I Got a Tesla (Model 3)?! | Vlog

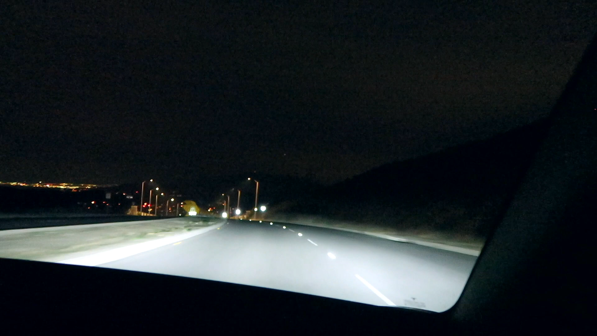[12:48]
Pretty! I've never been this other way. Yeah.
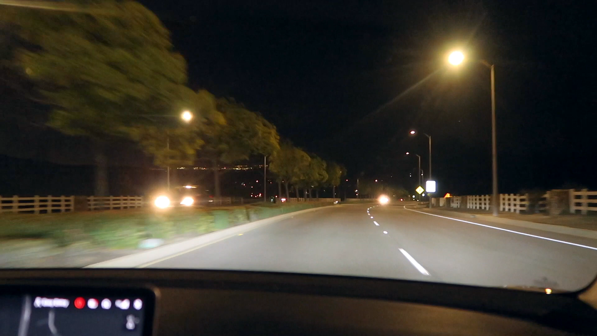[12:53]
I have my dash cam on too, so it's recording for me as well. That's cool. It's not a really great camera, it's like 420, 480 if anything.
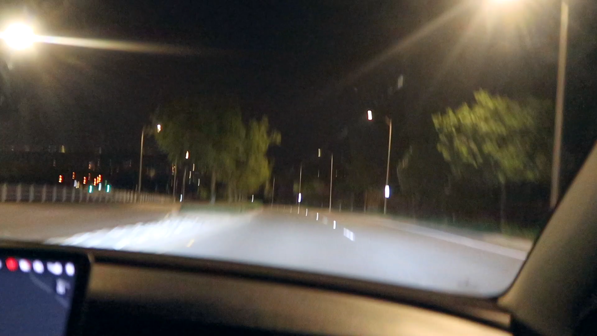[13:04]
You should send it to me. How fast am I going? 88 miles.
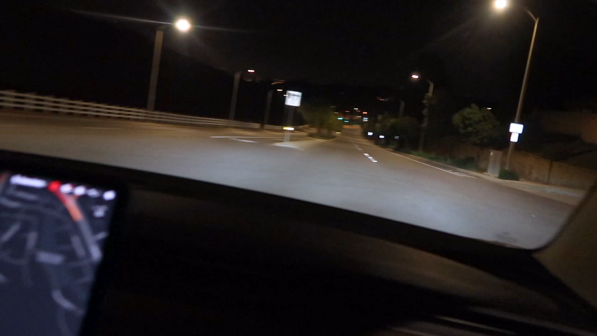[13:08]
I've never even driven that fast in my own car. How are the brakes? It's really good. Yeah. Really good. So when you let off the gas or the electricity, it automatically slows down the car.
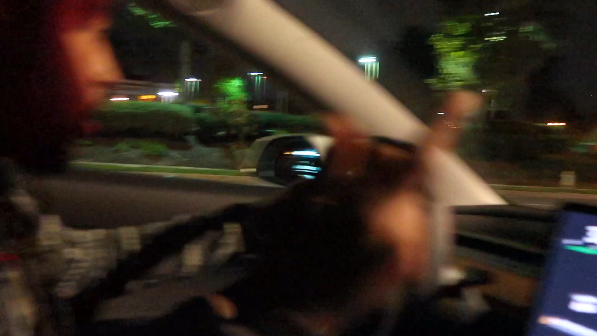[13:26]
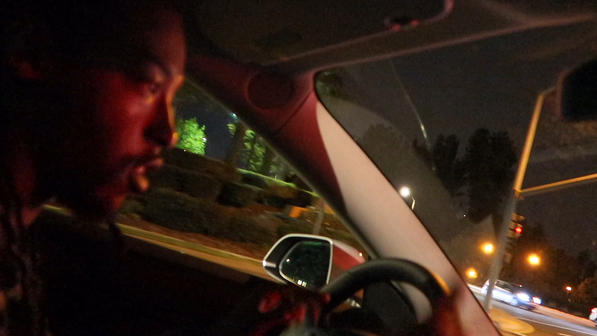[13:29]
It starts to turn the gears the other way, and it sends energy back to the battery. So you rarely have to press the gas.
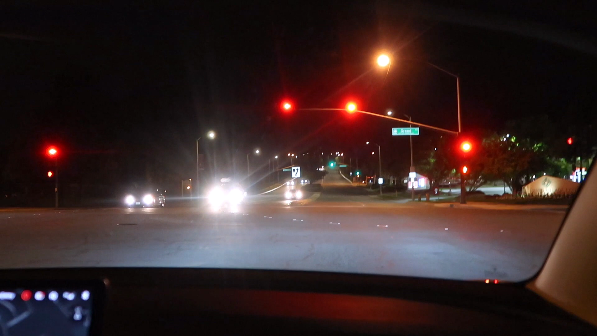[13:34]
Like, this is me pressing the gas. Okay. When you let it off, the car already starts to slow down. Yeah. So this next, like, we'll see how the 0 to 60 is, like, I think it's like 4.4 seconds.